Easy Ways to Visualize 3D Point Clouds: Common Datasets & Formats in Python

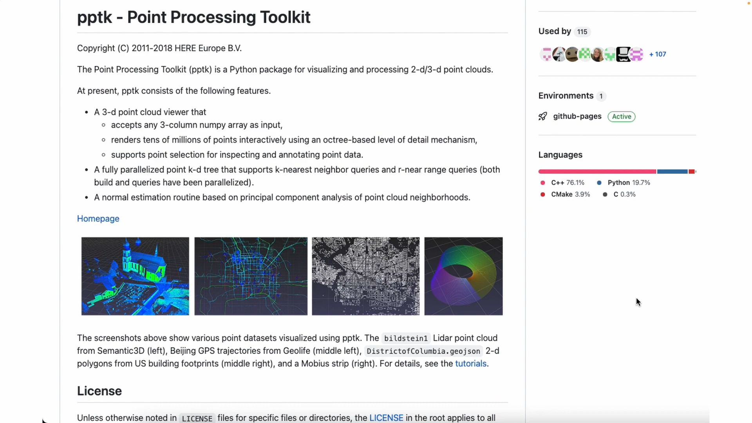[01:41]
Before we dive into the code very quickly, what is a point cloud? A point cloud is basically a collection of individual points in 3d space.
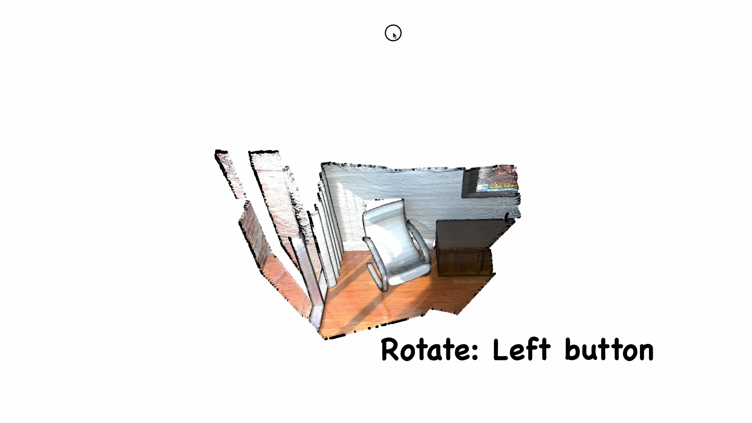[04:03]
Then ctrl left button and drag to translate.
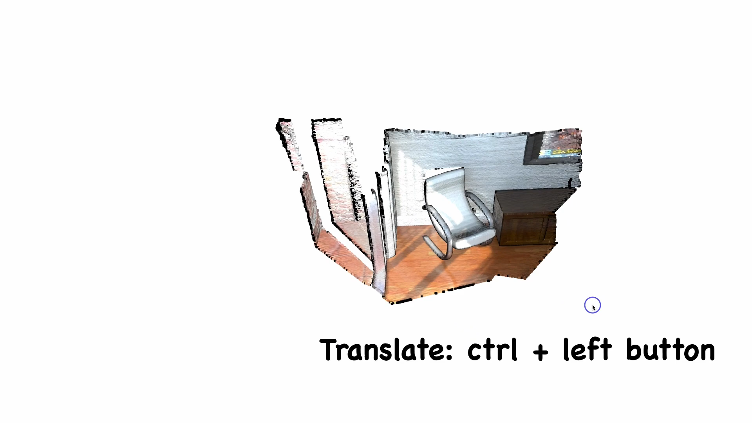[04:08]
Shift left button and drag to row and mouse wheel to zoom in and out.
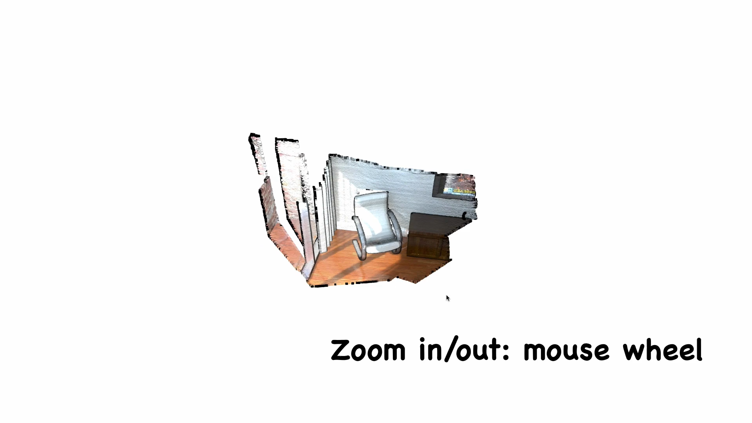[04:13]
You can copy a particular view to the clipboard by pressing ctrl c
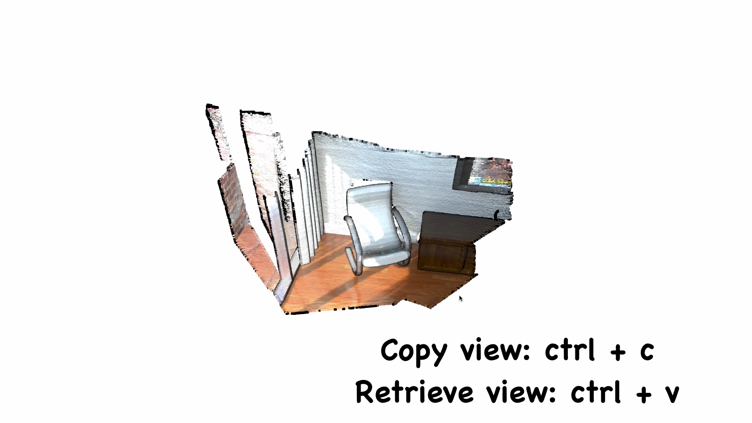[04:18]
and then you can change the view to see something else and later on if you want to
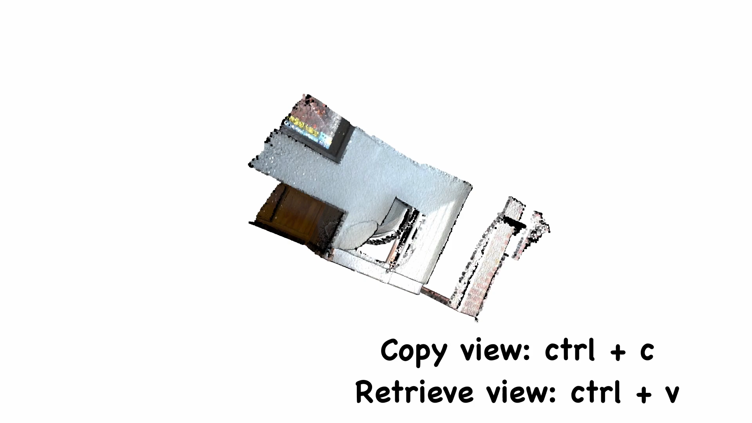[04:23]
see your saved view then you just need to press ctrl p.
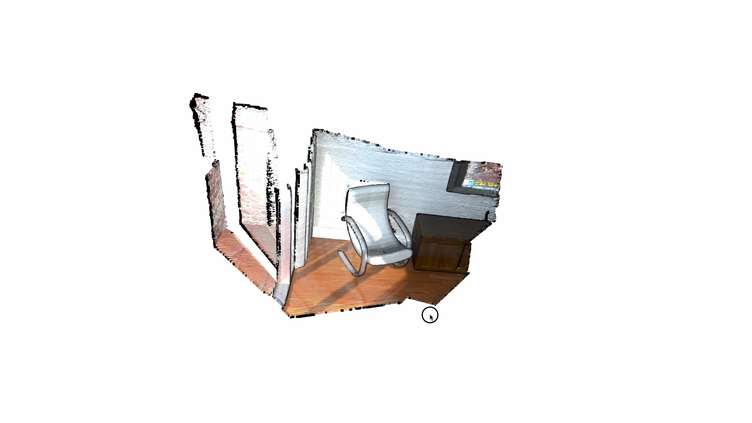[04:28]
There are some other useful shortcuts available. For example pressing l will switch between a phone lighting and a simple color rendering.
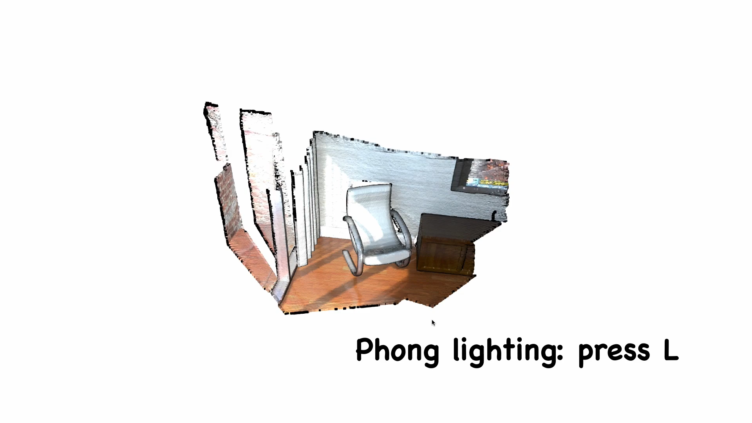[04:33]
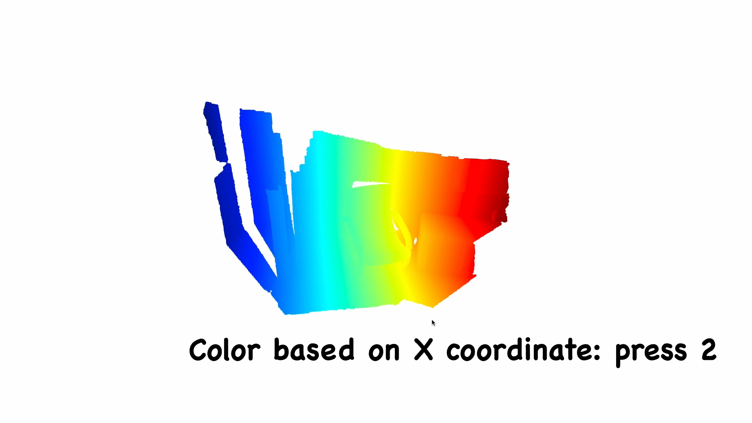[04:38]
Pressing 2 changes the color of the point cloud based on x coordinate. Pressing 3 changes to winter color map.
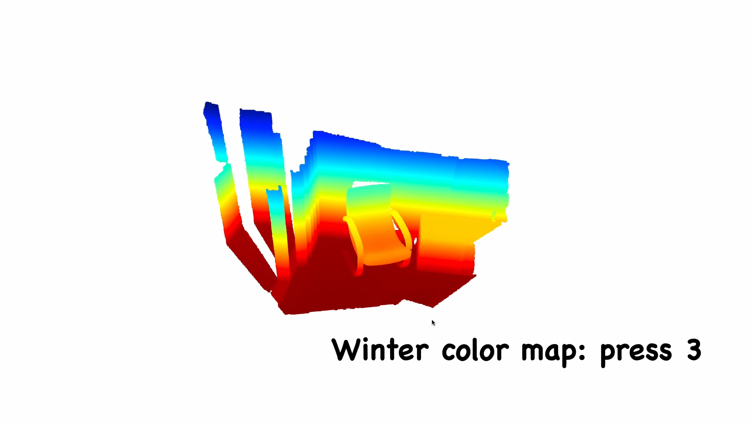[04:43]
Pressing 4 changes to hot color map. If you like a view and want to save it as a png file then you can simply press p and save it.
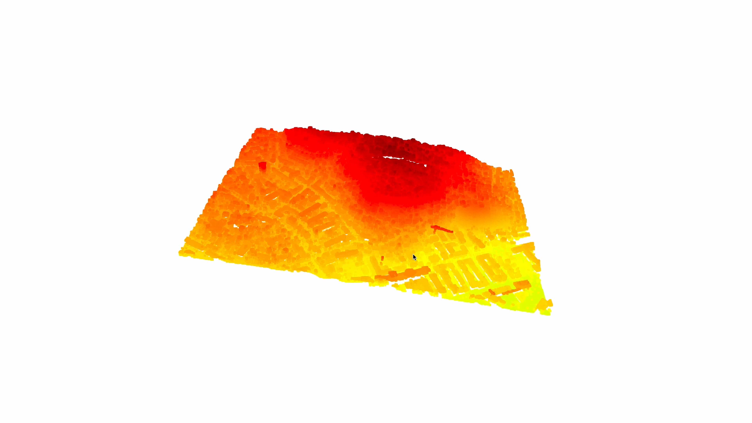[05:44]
Again you can do all sorts of things I mentioned a minute ago like change the colors, take screenshot, rotate, translate, zoom in and out and everything.
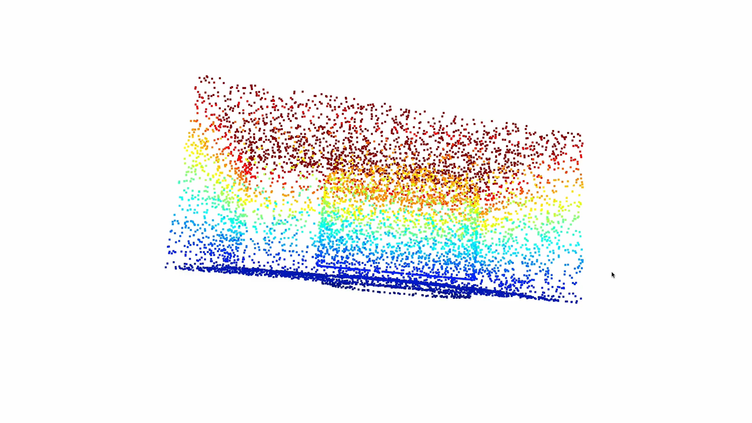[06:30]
It looks like a cylinder inside a rectangular box. Again you can do rotation, translation, roll, zoom in and out and everything else here.
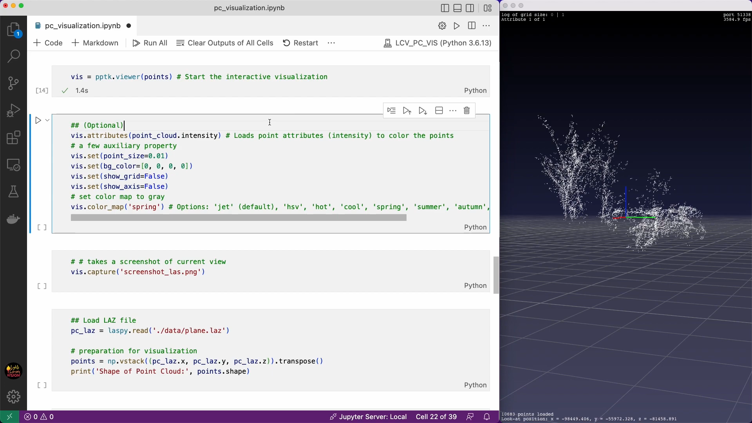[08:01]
You can change the background color, turn off the grids, hide the axis, change the color map to spring. Look everything is applied here. If you want a red background then change this to one. It's red now. If you want a white background then change this to one and one.
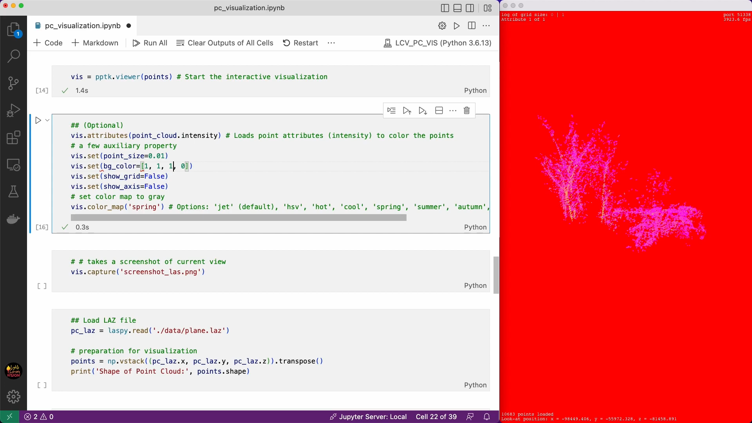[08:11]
Now you have a white background. You also can capture the current view and save as a png file.